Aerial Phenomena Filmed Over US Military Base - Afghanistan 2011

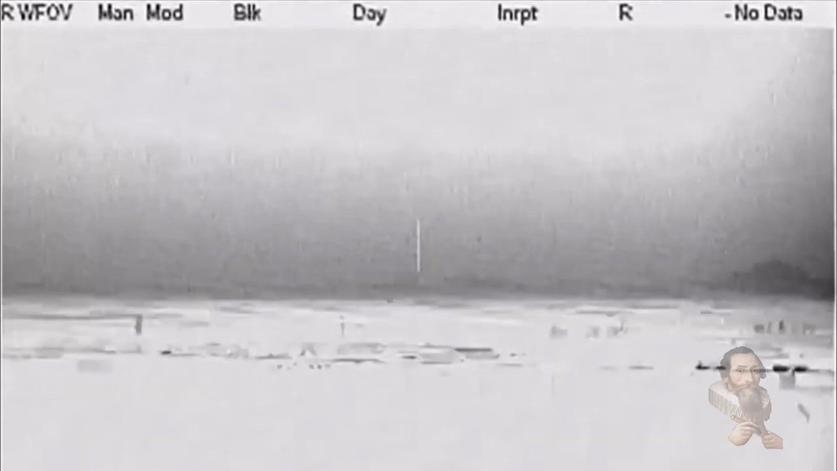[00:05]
footage uploaded to YouTube by Ken Kowalski
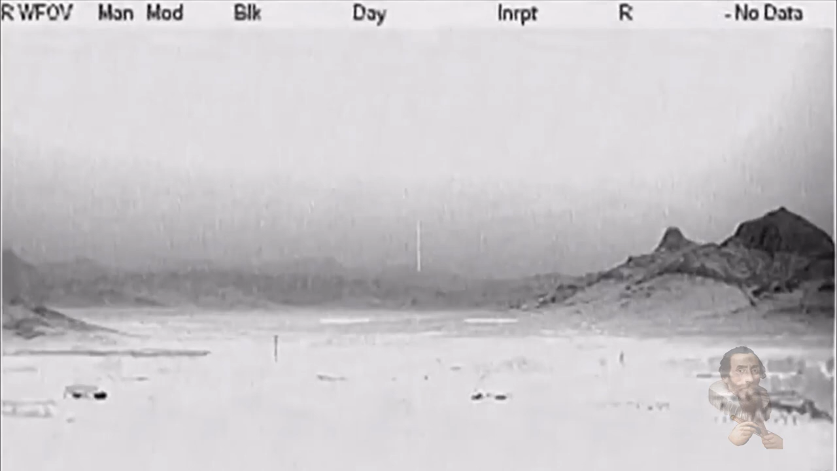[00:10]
appears to show intelligently operated vehicles buzzing American troops in Afghanistan in 2011.
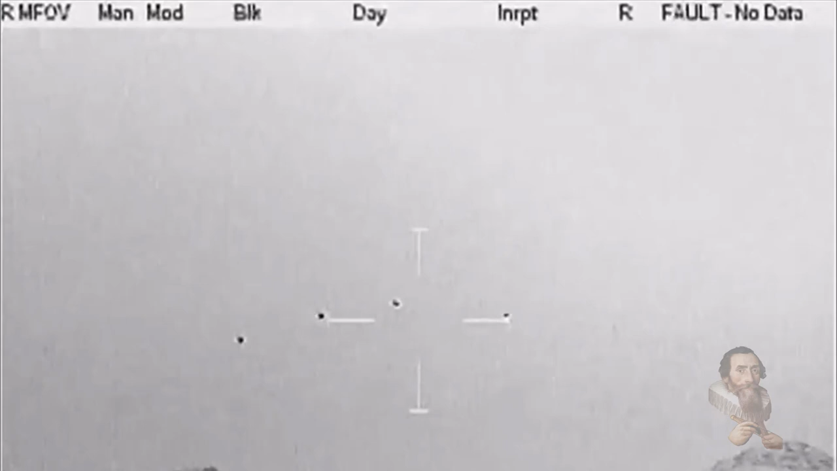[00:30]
Described by Ken as the finger of God launched at UFO targets with surprising results.
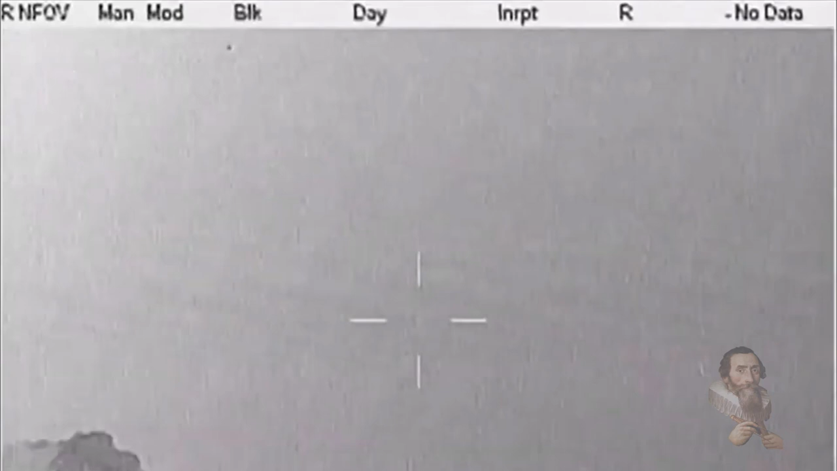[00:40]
Filmed by US Marines in Afghanistan, the video is taken at night with infrared and switches to colour at the end. And these objects appear orb-like in nature, shedding pollutive material from whatever energy is being used and moving in a very strange manner for long spells.